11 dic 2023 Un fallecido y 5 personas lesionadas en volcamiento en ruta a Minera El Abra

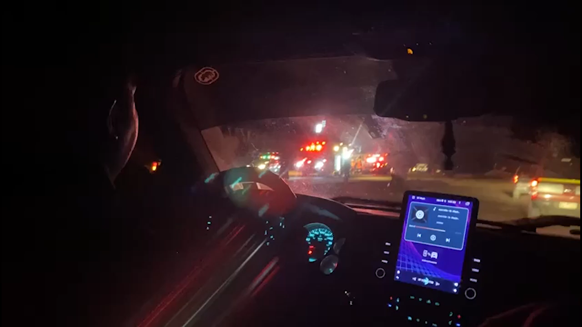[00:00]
La noche de este domingo, cerca de las 21 horas, una camioneta volcó en la ruta B149, camino a Mineral Abra, en un accidente que le costó la vida al conductor de vehículo.